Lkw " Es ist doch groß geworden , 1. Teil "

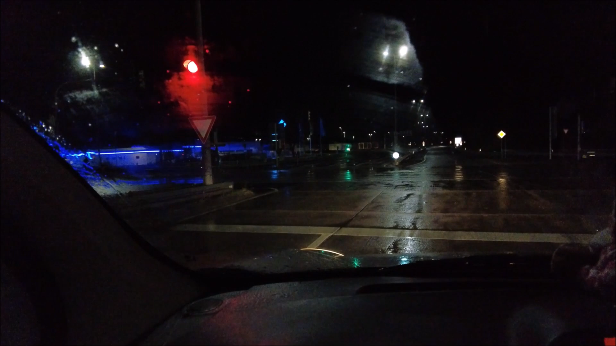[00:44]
Na denn, halben Weg zur Arbeit haben wir schon geschafft. Weiter geht's. So.
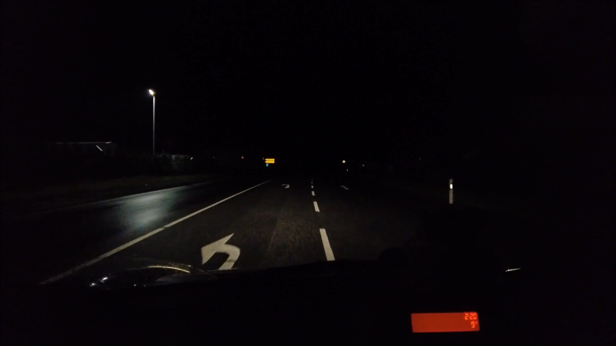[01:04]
Jetzt sind wir angekommen an der Firma.
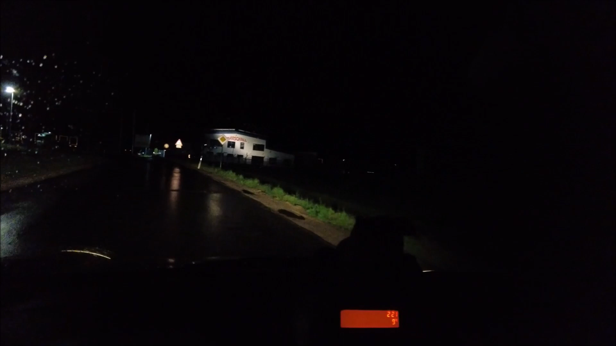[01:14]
Den Schlüssel vom LKW holen und weiterschauen.
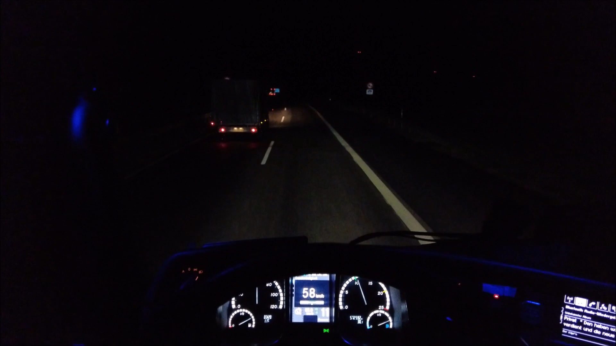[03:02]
Also wie gesagt, es ist sehr leer. So, ich muss mir jetzt erstmal ein neues Hörbuch raussuchen und dann komme ich später wieder. Ja, 4 Uhr mittlerweile, nee, Entschuldigung, 4.17 Uhr, seit anderthalb Stunden unterwegs.
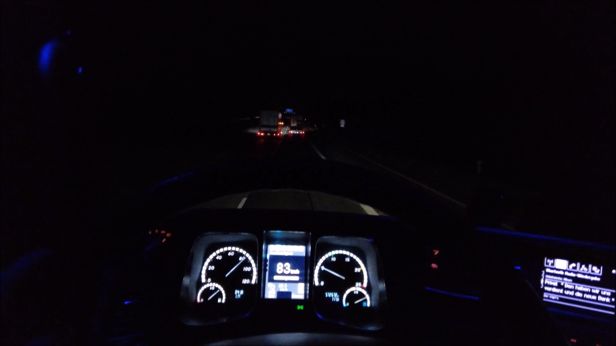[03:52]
So, mittlerweile 5.07 Uhr und wie man so schön sehen kann, wird es langsam hell. Wir haben noch 1 Stunde 25 zu fahren.